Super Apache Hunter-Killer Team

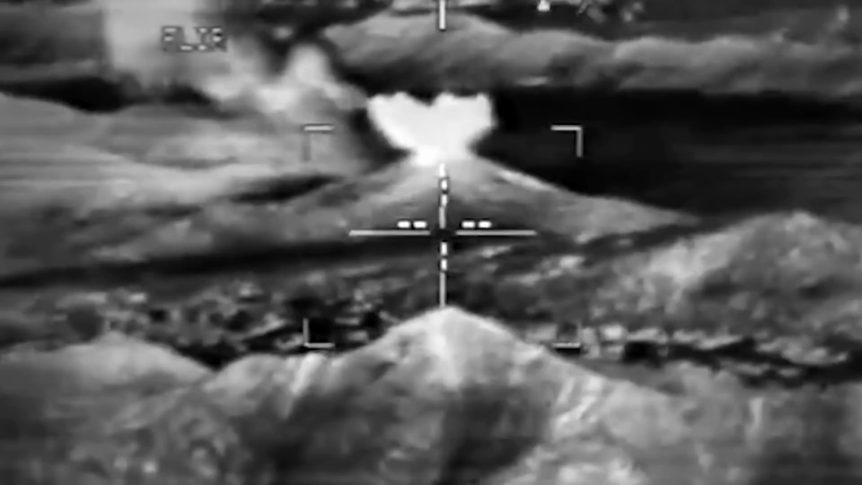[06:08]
Moreover, the E model has an improved modernized target acquisition designation site pilot night vision system that integrates an infrared laser for more accessible target designation.
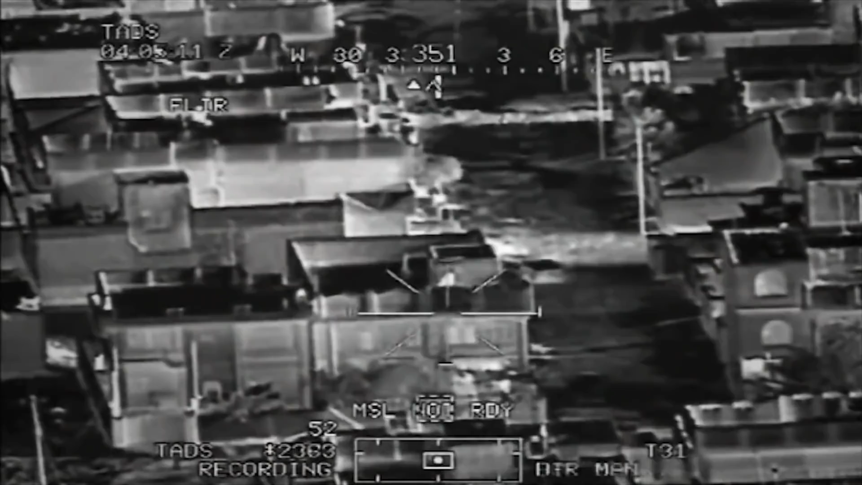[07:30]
A standardized systems and communications protocol that enables live and still images gained from the sensors payloads of unmanned aerial systems to be shared across a force.